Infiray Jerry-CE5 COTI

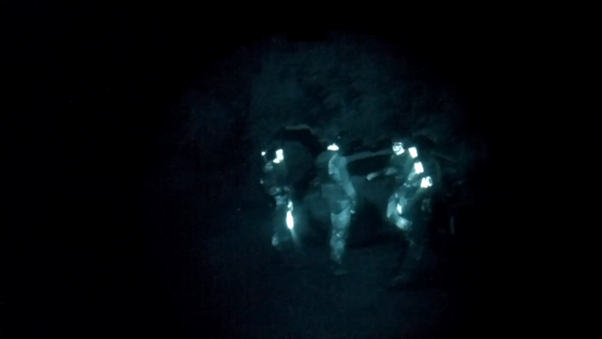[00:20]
so, that's your light, man. Especially, like, my pod light.